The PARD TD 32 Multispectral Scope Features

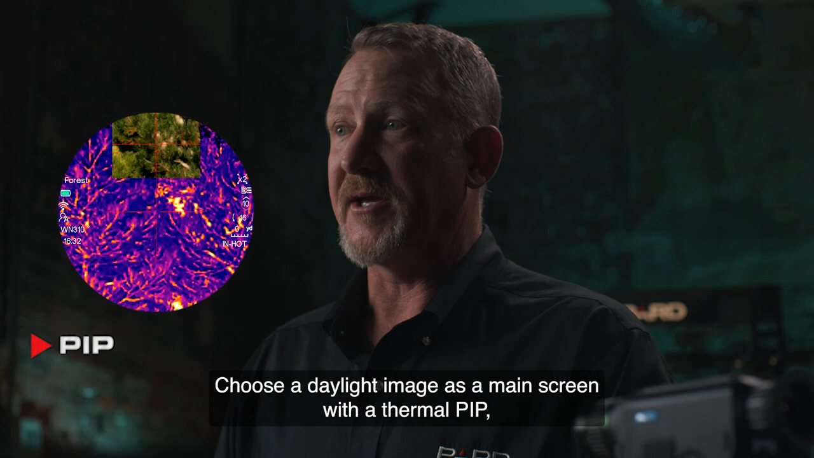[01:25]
Choose a daylight image as a main screen with a thermal PIP, or a thermal main screen with a daytime PIP. Laser rangefinder.